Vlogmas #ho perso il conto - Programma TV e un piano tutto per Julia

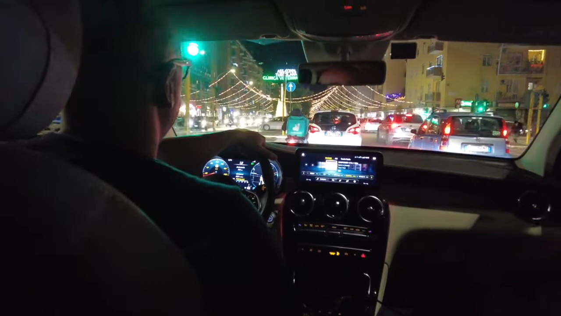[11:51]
Perfetto, il coinquilino ha deciso di andare verso la Tuscolana per vedere le luminarie e essere imbottigliati ovviamente nel traffico dopo una giornata estenuante. Top!